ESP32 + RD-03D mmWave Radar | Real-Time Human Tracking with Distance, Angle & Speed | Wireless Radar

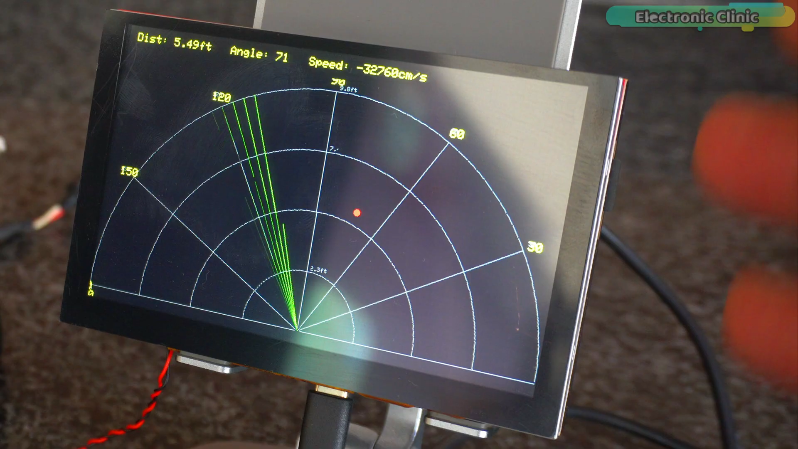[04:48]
And remember, all of this is running on this single touch display with a built-in ESP32-S3,